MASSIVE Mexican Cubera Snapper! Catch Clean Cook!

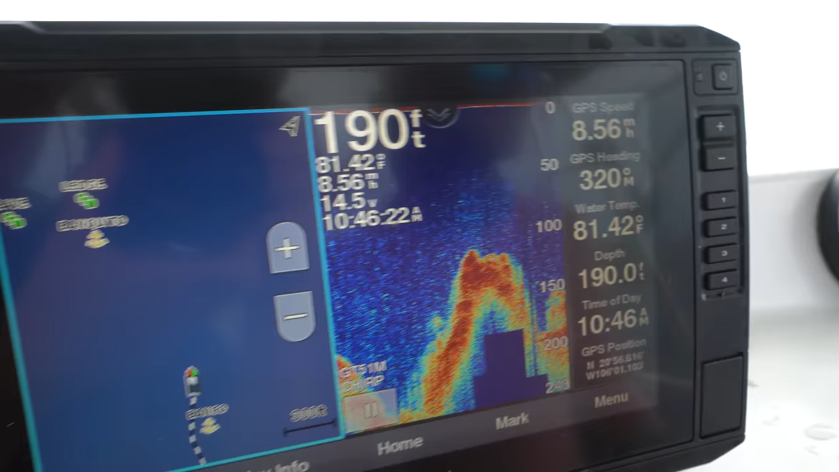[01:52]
On screen: water 81.42°F
So we were just in 500 feet of water and it comes all the way up here.